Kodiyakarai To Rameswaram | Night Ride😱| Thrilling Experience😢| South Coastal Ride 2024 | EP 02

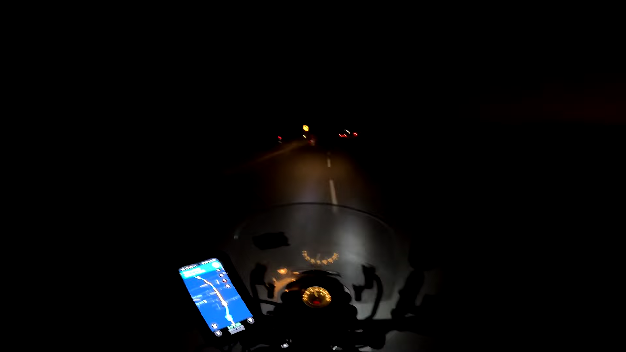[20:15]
சூப்பராக இருக்கும், ஆனால் பூச்சி தொல்லையும் மாடு தொல்லையும் ஜாஸ்தியாக இருக்கும், கொஞ்சம் கேர்ஃபுல்லாக ஓட்டுங்க அப்படின்னு சொன்னாங்க.
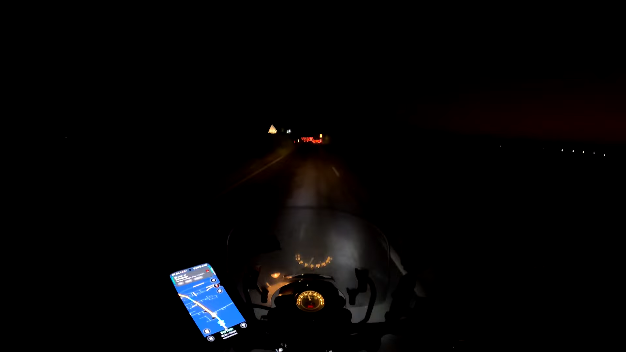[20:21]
ஸோ நம்ம கேர்ஃபுல்லாக போகலாம், ஒரு பிரச்சனையும் இல்லை. ஸோ இன்னும் 3 hours 1 minute 152 kilometers 954 ரீச் ஆகும் அப்படின்ற மாதிரி கூகுள் மேப்பில் சொல்லுது.
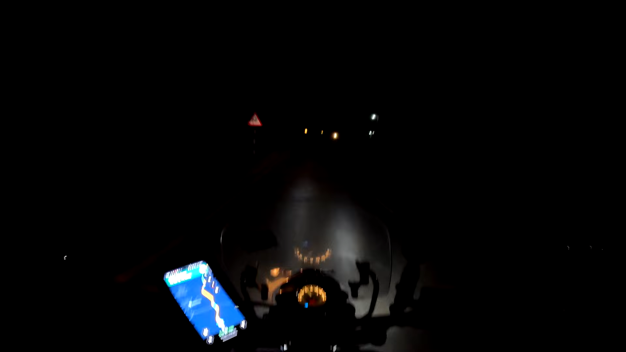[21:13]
இப்போ ஆப்போசிட்டில் வரவனுங்க லைட்டை போட்டு சாவடிக்கிறானுங்க, ஒன்றுமே தெரிய மாட்டேங்குது. லைட்டை லோ பண்ணனா கூட பண்ண மாட்றாங்க.
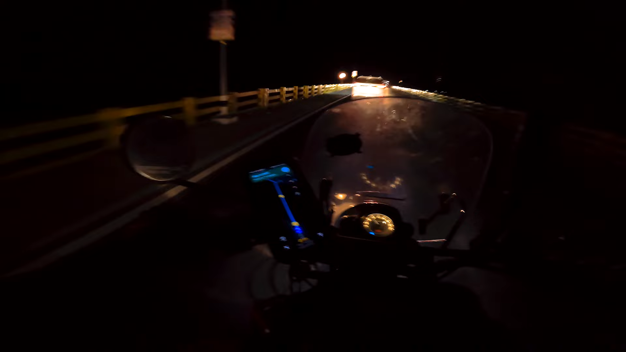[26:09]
மேப்பில் பாருங்கள், ஃபுல்லாக கடலாகுது, பிரிட்ஜு மட்டும்தான் தெரியுது பாருங்க. பாம்பன் பாலம்
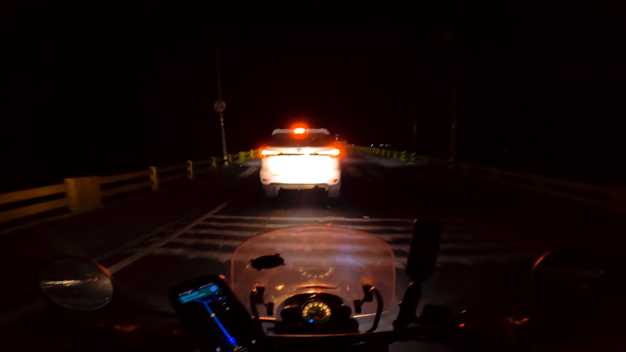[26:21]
ஏறியாச்சு. ஏறியாச்சுங்க, ஏறியாச்சு பாம்பன் பாலம். அப்பா என்ன ஒரு சந்தோஷம், 30 km ஸ்பீடில் தான் போகணுமா.
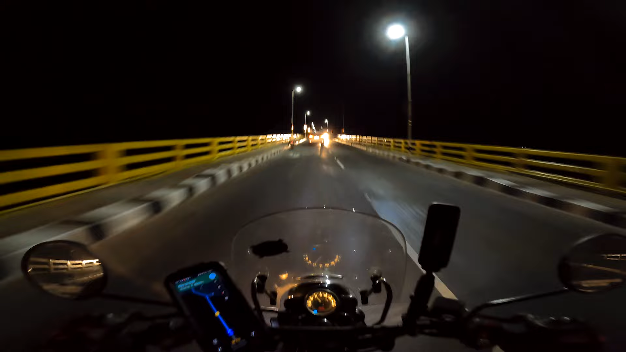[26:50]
தெரியல, பார்ப்போம் நாளைக்கு காலையில் பார்ப்போம். அப்படியே மேலே ஏறுற மாதிரி இருக்கு, செம காத்துங்க, அநியாயத்துக்கு காத்து அடிக்குது.
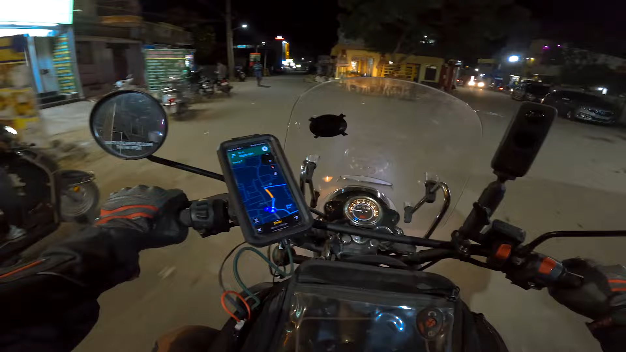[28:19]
அற்புதம்தான். ரொம்ப உள்ளே இருக்கோ இந்த ரைட்டு, இந்த இடத்துல தான் வரும். இது ஆக்சுவலாக பார்க்கிங் ஏரியா தானே. ஆல்மோஸ்ட் வந்துட்டோம் தாஜ் ஹோட்டல்.
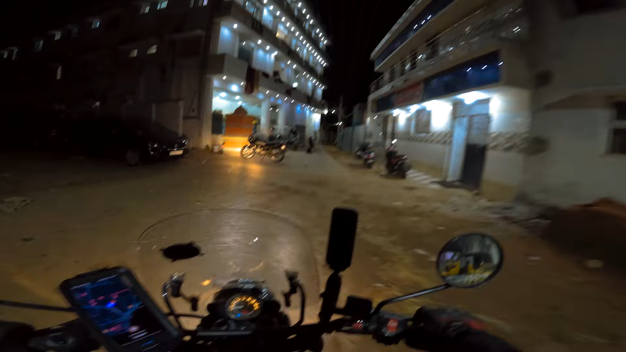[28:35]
கைஸ் ஃபைனலி ராமேஸ்வரம் ரீச் ஆயாச்சு. ஸோ மணி 11:00 ஆகுது, நான் வந்து 10 மணிக்கெலாம் வந்துட்டேன்.